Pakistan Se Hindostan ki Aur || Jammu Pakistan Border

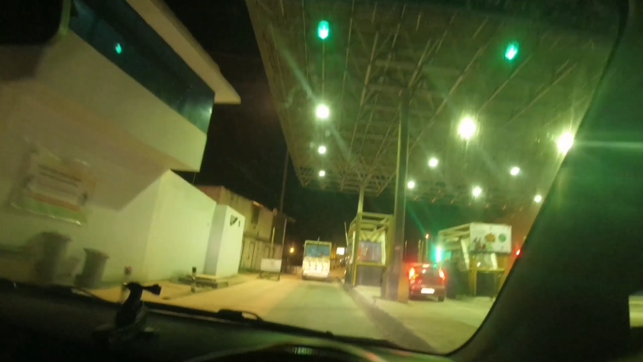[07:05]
टाइम सब देखने गया 18:49 अगर टनल खाली हुआ
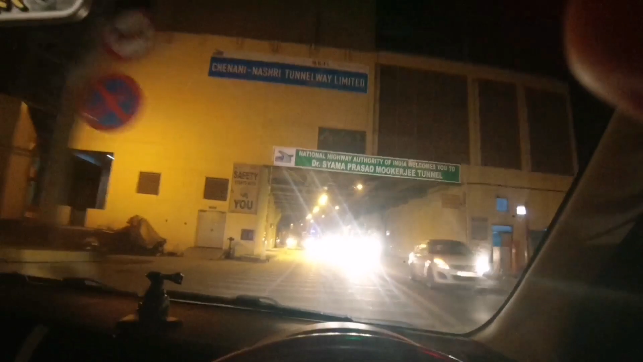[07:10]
तो कितने टाइम के अंदर बाहर निकल सकते हैं। 11 किलोमीटर के 9 किलोमीटर लास्ट टाइम यहाँ पे एक्सीडेंट हुआ था, 10 गाड़ी ठुक गई थी पीछे एक।
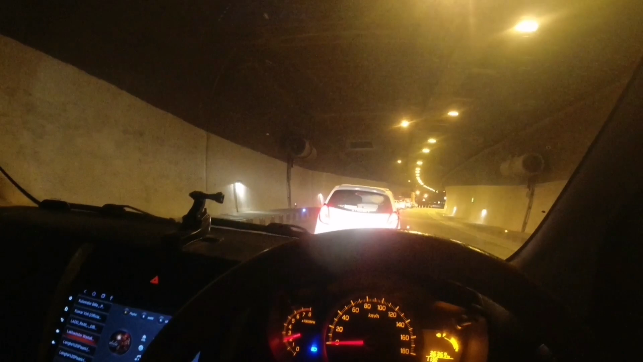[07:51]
मुझे लगता है 4-5 मिनट के अंदर हम बाहर हो जाते हैं, लेकिन अगर ये गाड़ी वगैरह ना होती आगे हमारी। तो भाई साहब अब हम निकल चुके हैं टनल से बाहर और कुछ लोग यहाँ पे झूमते हुए 19 बज चुके हैं यानी कि 7 बज चुके हैं अभी,
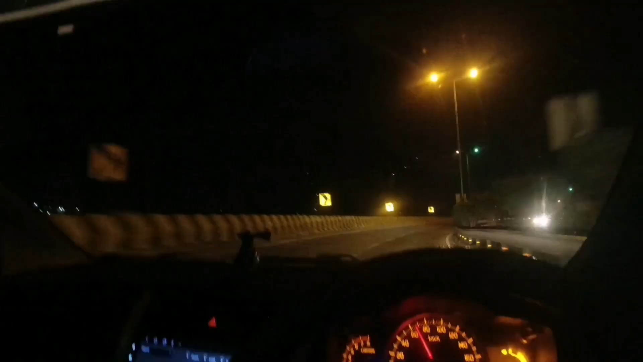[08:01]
और हमने नाशी टनल को क्रॉस किया है। अब हमको टाइम नोट करना होगा। अब 19:30 पे तकरीबन पहुंच ही जाएंगे हम, चाहे जितना लेट हो जाए। हम पहुंच चुके हैं उधमपुर में। अंदर से निकलना है बार बार निकलना है बार बार।
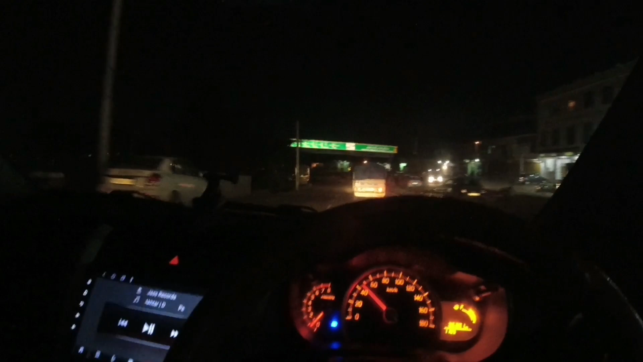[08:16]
हम पहुंचे कितने मिनट। 22 मिनट में।
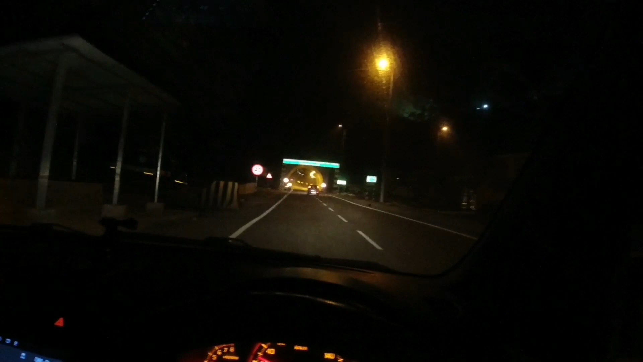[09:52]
सबसे बड़ा टनल मुझे पता ये वाला। चलो ये आ गया पहला।
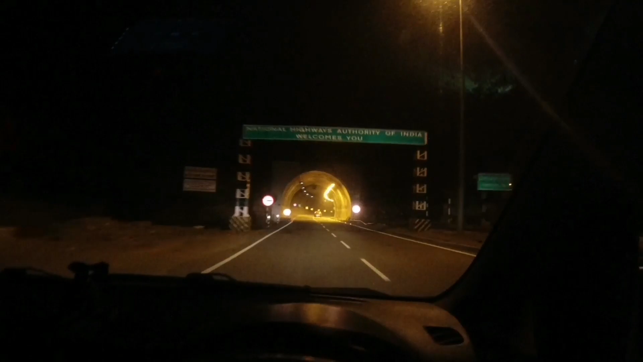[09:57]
ये आ गया दूसरा। तो टनल नंबर 2 को हमने पीछे छोड़ दिया है, अब हम पहुंचने वाले टनल नंबर 3 के पास। यहाँ जाता मैं उठ गया यहाँ, ये आगे एक मिनट टनल नंबर 3 के अंदर घुस गए हम।
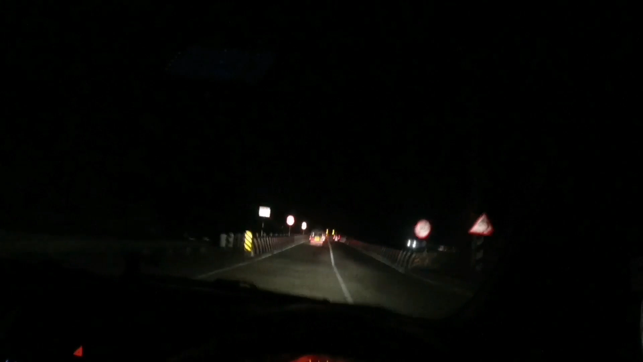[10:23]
एग्जिट एक है अभी, 3 एग्जिट हो गए। एग्जिट है ये 30 एक एग्जिट हो गया ना। हम पहुंचे ना
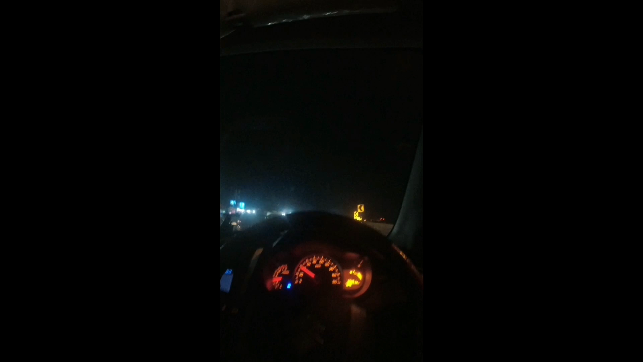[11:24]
8:15 हम लोग पहुंच चुके हैं नगरोटा में, नगरोटा बाईपास पहुंच चुके हैं।
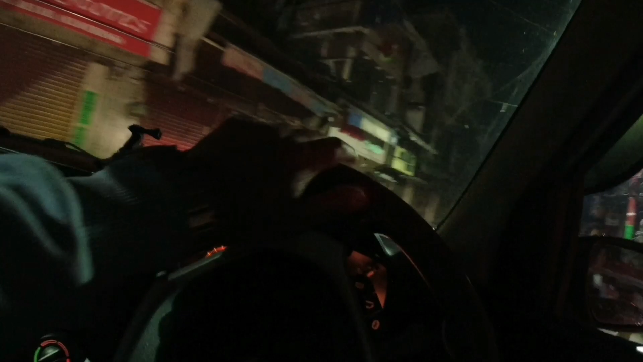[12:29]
अब यहां से रास्ता मुझे मिल गया, ये रास्ता सीधा जाएगा परेड की तरफ।
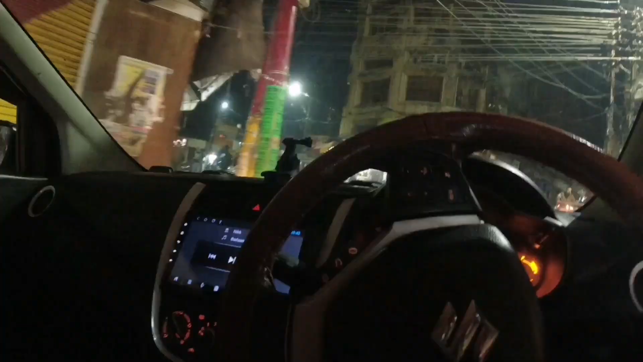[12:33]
फिलहाल तो अभी छोटी मोटी गाड़ी वगैरह चल रही हैं, क्योंकि अभी मार्केट क्लोज हो रही है,
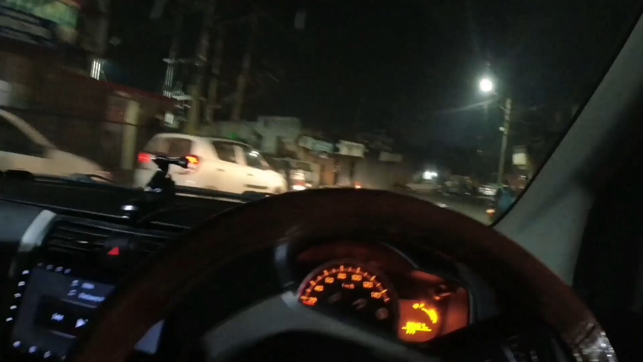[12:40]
अदरवाइज दिन को यहां पे बहुत रश रहता है।
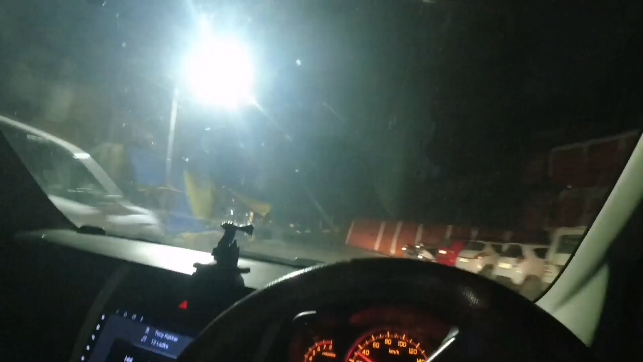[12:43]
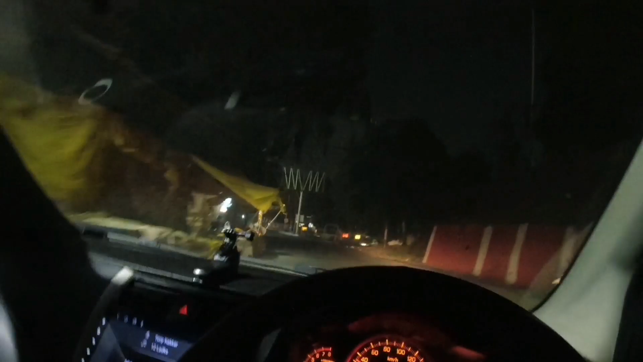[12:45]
तो अभी मैं वहां से बाहर निकल चुका हूं और पहुंचने वाला हूं शालामार रणवेश्वर मंदिर के पास।
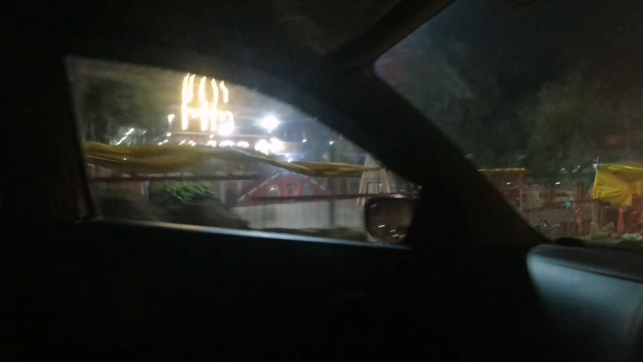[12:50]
तो मेरे लेफ्ट साइड में है रणवेश्वर मंदिर,
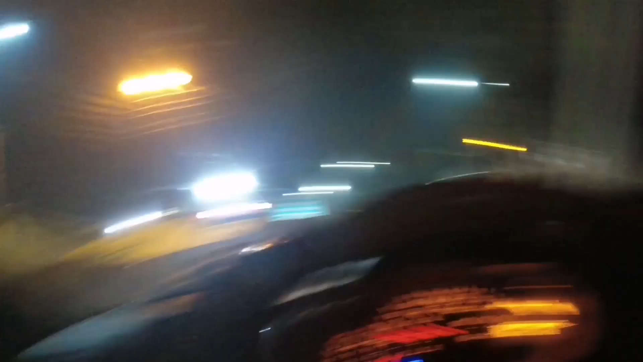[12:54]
और यहाँ से हम लेंगे फिर से राइट टर्न,
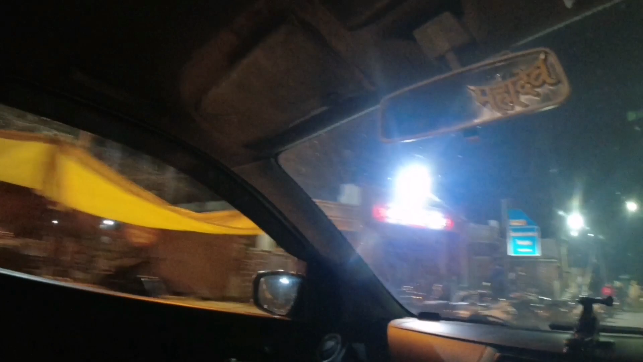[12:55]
और राइट टर्न के बाद ले जाएंगे हम सीधा आगे, और इसके बाद हम सीधा चले जाएंगे तालाब तिलो बोड़ी।